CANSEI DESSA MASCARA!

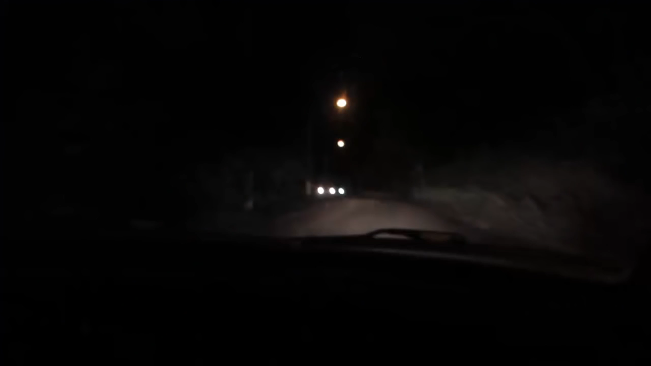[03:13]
Mano, é o seguinte, ó Puta, saímos da cidade de terra Agora que a gente começou a gravar, viu? A gravar da sorte Ainda tá terra Não, ainda, agora já é asfalto Guys, a situação é crítica A gente se perdeu no meio de Embu,